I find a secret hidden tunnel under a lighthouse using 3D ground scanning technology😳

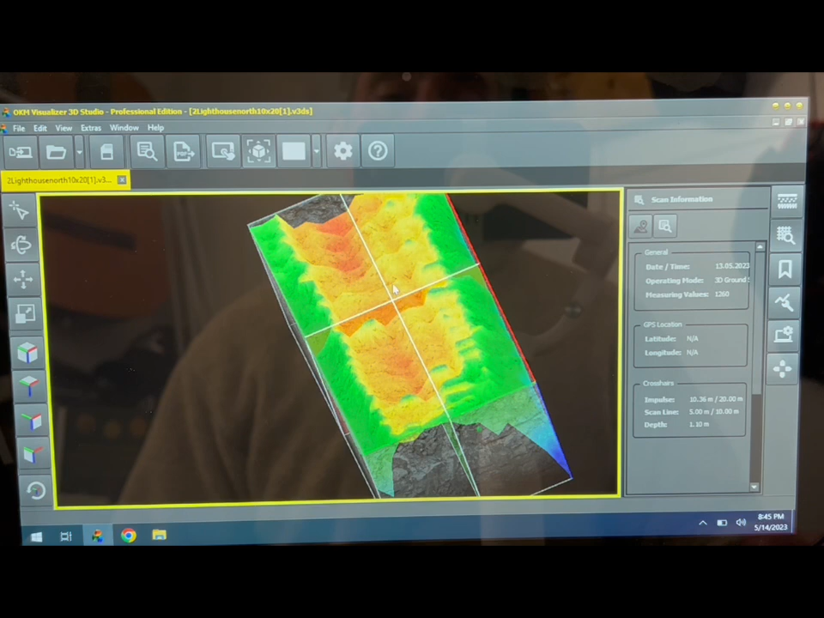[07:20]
is in fact as you can quite clearly see a tunnel down there um now this tunnel it's approximately sort of five to six meters wide about two meters under the surface of the ground and the tunnel itself when you have a look at it um and when we put the uh the cursor across it is roughly about a meter
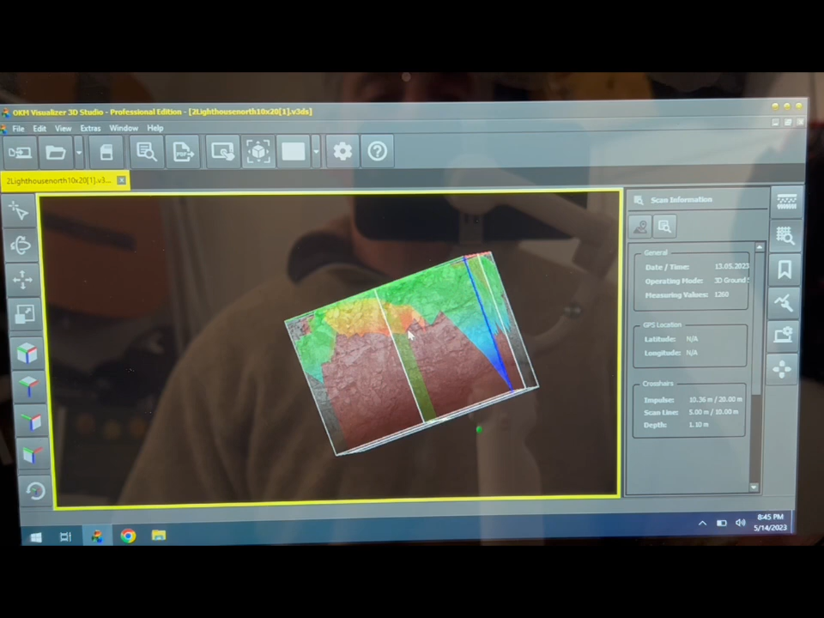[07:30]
and a half to two meters high um so in this shallowest parts you can see over here it's down to just
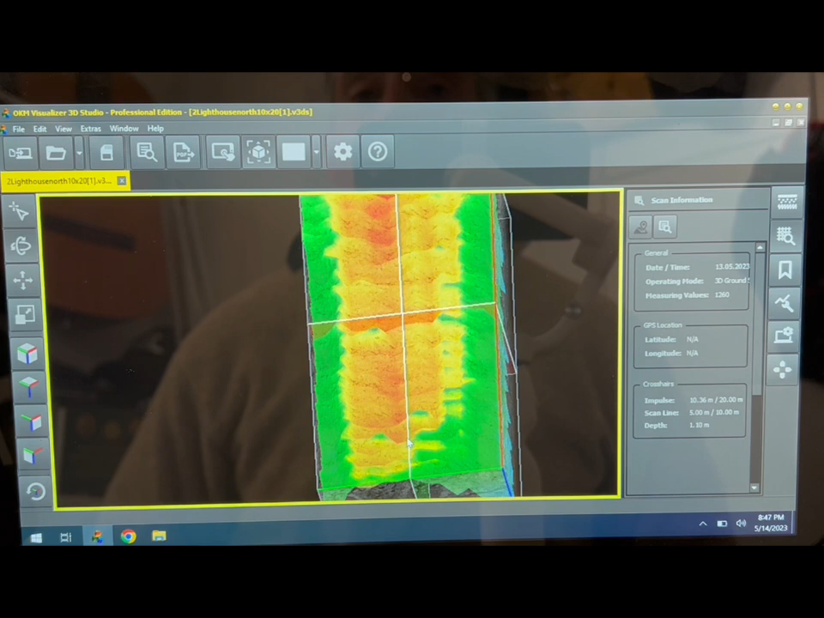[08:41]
bit more and we're going to go back and we're going to find where the tunnel starts and hopefully potentially find an entrance now it could be that this tunnel doesn't even have an entrance it's just a sealed off cave stroke tunnel or it could be that this tunnel was um actually has rather been used in the past so who knows what could be in there but this is the sort of quality from the fusion light this is the sort of imagery you can get when you're looking for things um now we can do lots of other things i'm not going to go into all the tech of this bit of software we